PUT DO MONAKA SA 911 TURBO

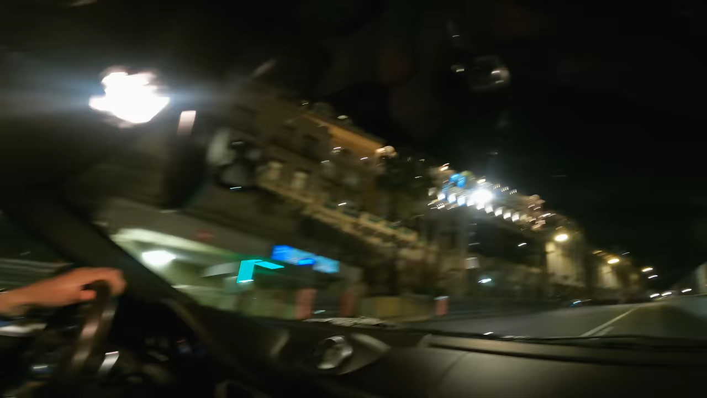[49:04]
Ovdje su levo, sada kad se popnemo radnje, Valentino, Dolce Gabbana, Gucci. Sad će viš.
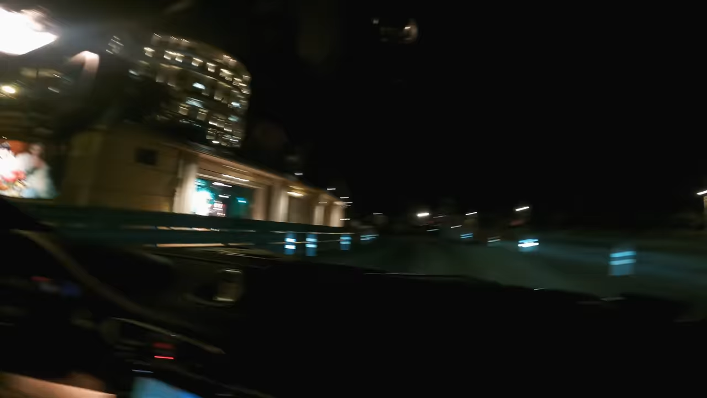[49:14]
Evo ih, viš, Gucci. I tu pravi spanning i formula ispod Gucci. I sad dolazimo do ovog glavnog trga, gdje svi teraju.
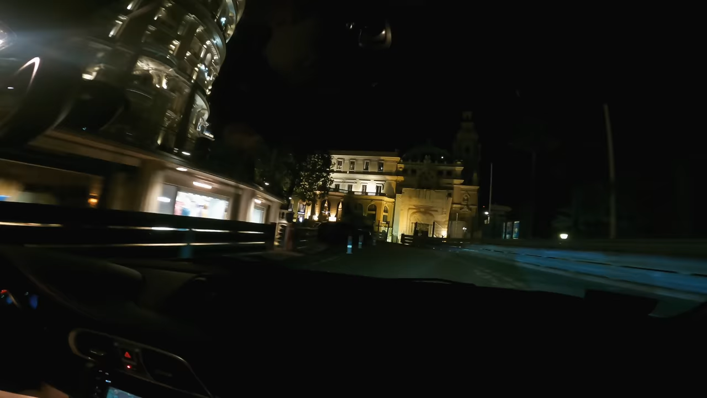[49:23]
Tu je, znači, Hotel de Paris, Café de Paris.
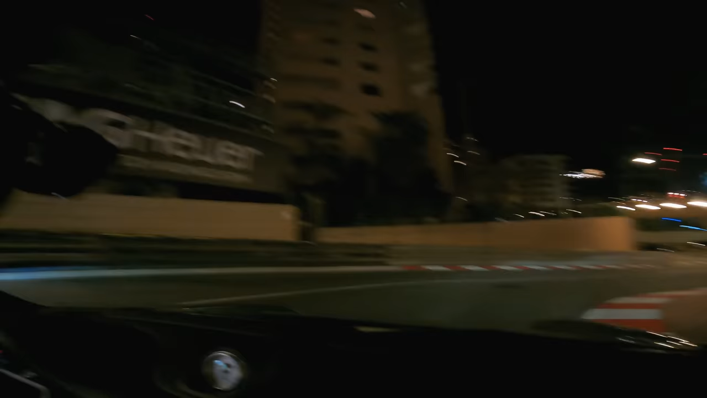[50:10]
Idemo desno u tunel. Sad gas. Sad ga otvoriš, pun gas.